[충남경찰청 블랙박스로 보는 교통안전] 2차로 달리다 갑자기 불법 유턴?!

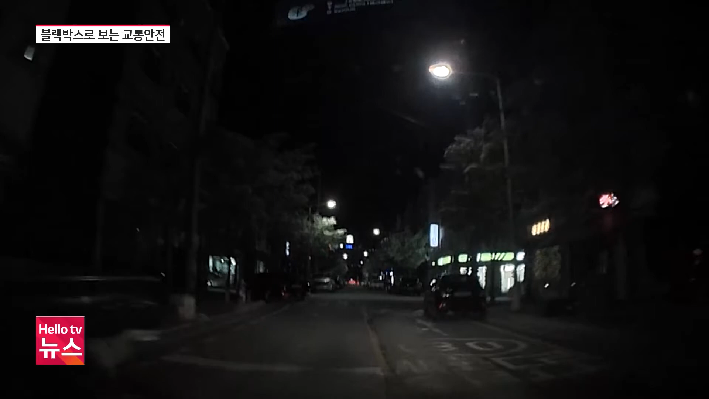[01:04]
블랙박스 차량이 교차로에 들어가는 순간 좌측에서 진입한 차량과 충돌하는 사고가 발생합니다. 신호등 없는 교차로의 경우 통행 우선순위를 정하고 있지만 절대적인 건 아닙니다.